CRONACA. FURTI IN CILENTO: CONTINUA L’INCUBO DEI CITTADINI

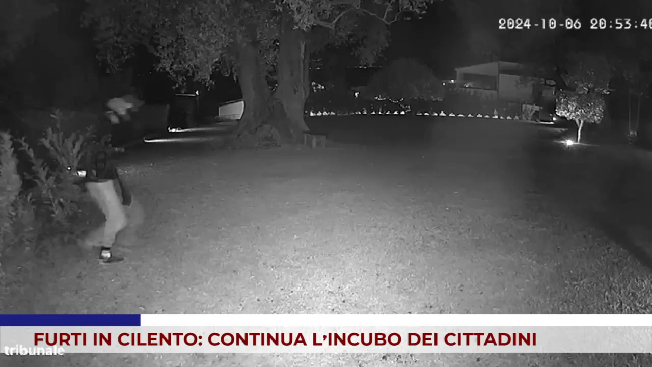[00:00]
A Vallo della Lucania emergenza furti, dopo i colpi messi a segno domenica sera, sempre località Ciorzito e via Scavi. Questa volta però un dettaglio rilevante emerge dalle riprese delle telecamere di videosorveglianza, perché uno dei malviventi, sorpreso dal proprietario dell'abitazione, è stato ripreso mentre fuggiva ed avviso ai suoi complici nascosti dietro ai cespugli, gridando in italiano perfetto, scappa Giuseppe.
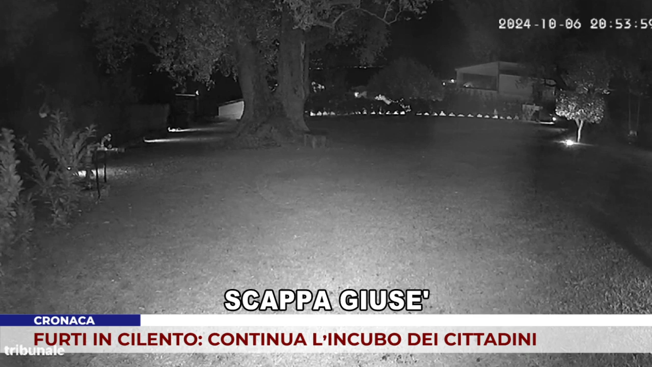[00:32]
A pronunciare l'avvertimento sembrerebbe essere un giovane elemento che sta fornendo importanti indicazioni agli investigatori, almeno due i complici. Il video che cattura anche l'audio è ora al vaglio delle forze dell'ordine che stanno analizzando con attenzione ogni fotogramma per identificare i tre ladri. Le immagini mostrano chiaramente il ladro che dopo aver tentato di entrare in casa, viene colto sul fatto dalle urla del proprietario.